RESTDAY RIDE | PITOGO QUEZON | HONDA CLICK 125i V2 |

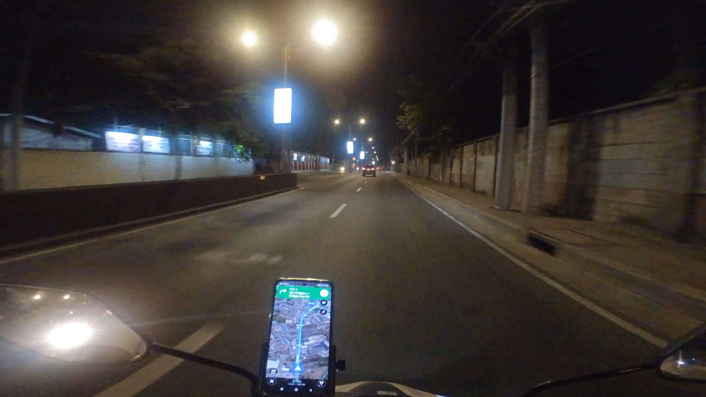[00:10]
Rest day ride na naman. Ngayong araw, biyahay tayo papuntang Pitogo, Quezon. Ang petsa ngayon ay April 6, 2023. Yes, Holy Week Ride 2023. On the way na tayo papuntang Petron Junction. Doon ang take-off natin para maiba naman sa mga nakarang video kasi puro Shell C6. Medyo madilim pa, wala pa kayo masyadong makita. I-update na lang kayo kung nasaan na tayo. Kakalagpas lang natin ang arko ng Antipolo at ito na nga, paket na tayo ng Antipolo.
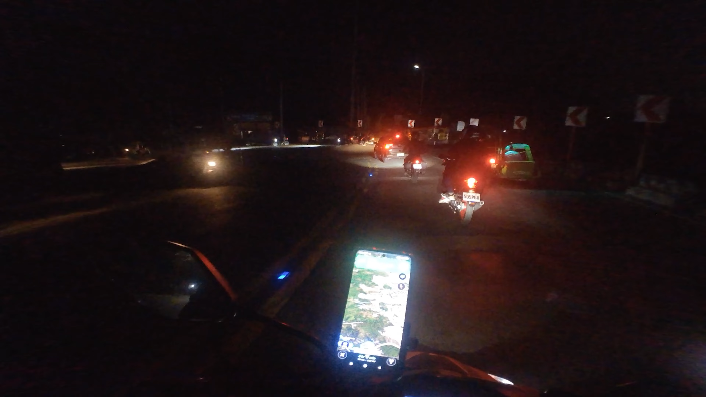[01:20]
Maraming nag-ride ngayong Holy Ride 2023.
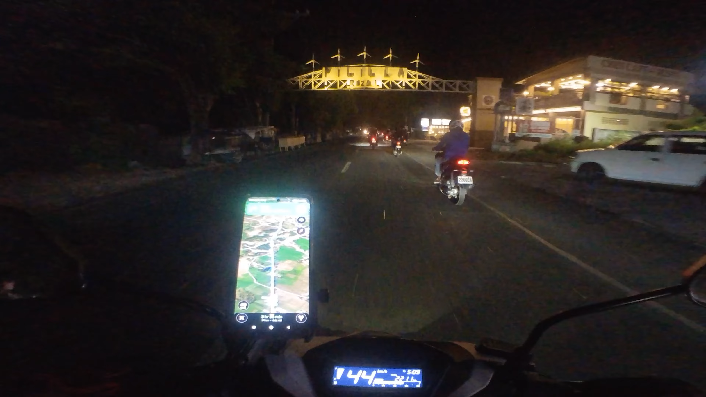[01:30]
5:32. Dito sa bandang to, kita na natin yung mga windmill ng Pililia Wind Farm.